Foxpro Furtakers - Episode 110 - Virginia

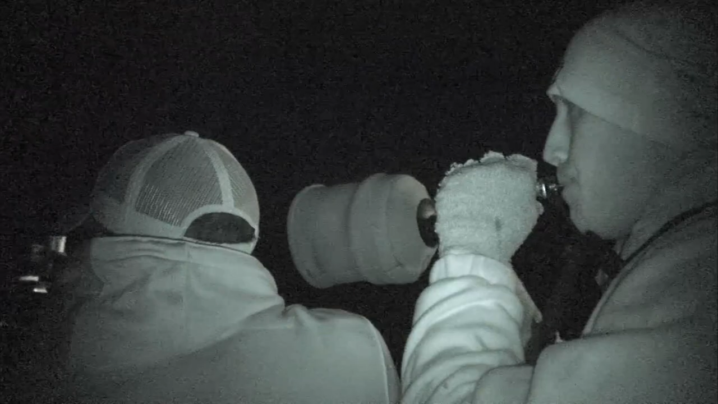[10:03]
You're running the light just to make sure there's nothing behind you, and bam, right there's behind you, stands one at 80, 90 yards. Over here, Chris, come through the phone, you're here, great fox.
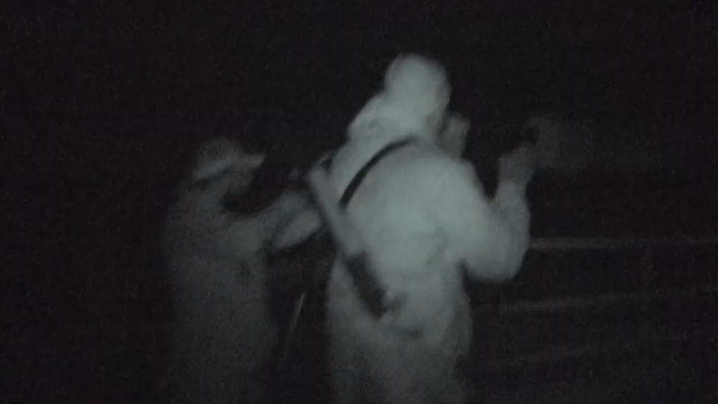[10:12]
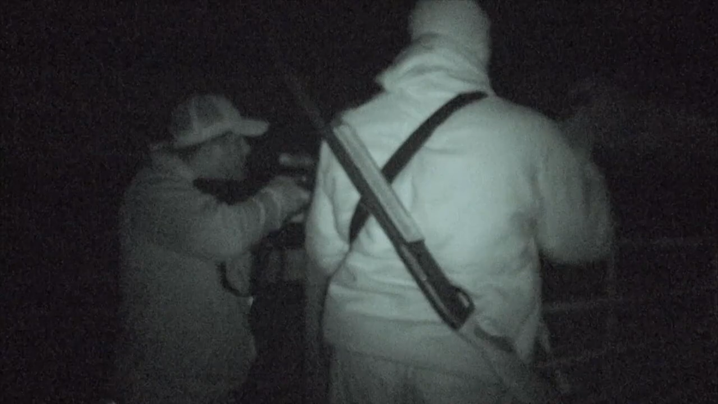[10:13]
We had to work for that one. Oh, there he is.
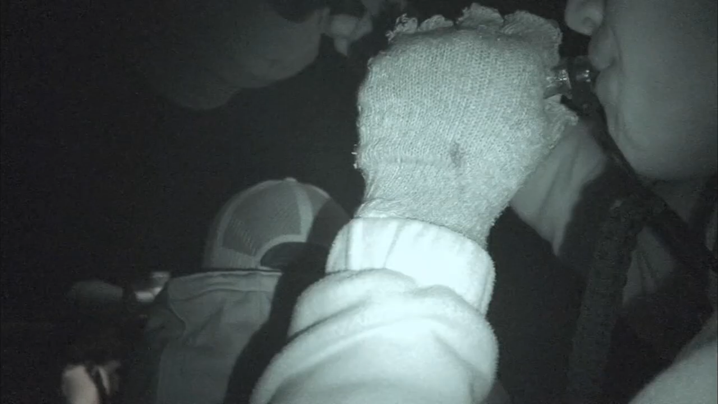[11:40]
One of the key things to remember when running the light is to put the light over top of the shooter's head so the eyes are reflecting back to him.
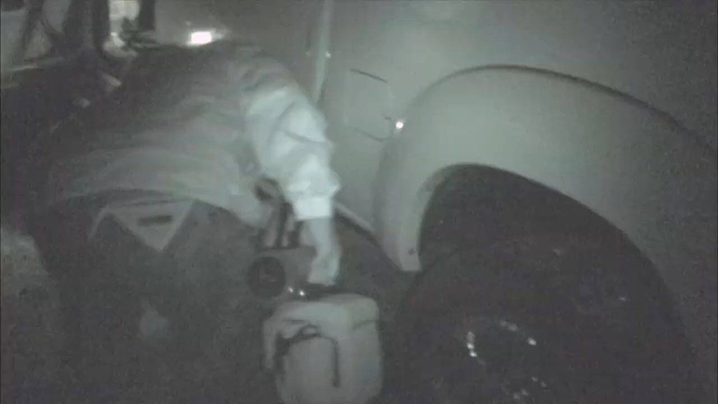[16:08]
We waste little time, starting right after sundown.
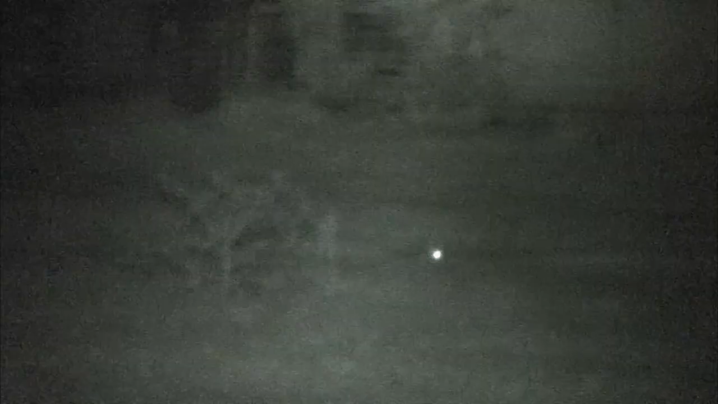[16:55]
But he coming, that was a poke out there for shotgun, but I knew it was gonna happen.
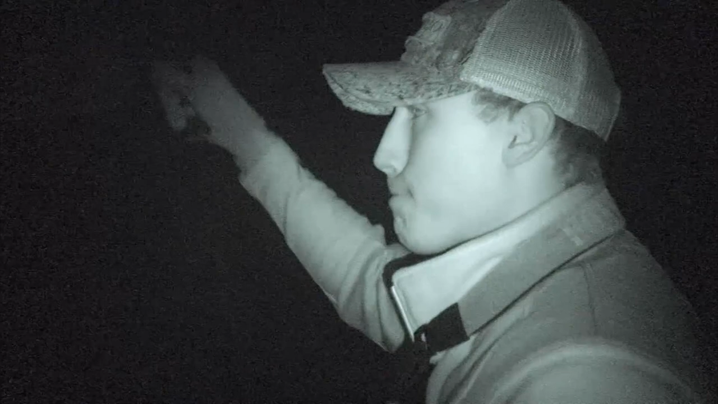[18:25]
When I'm running the light, I scan the field very fast. When you get eyes, they're gonna stand out like tractor reflectors.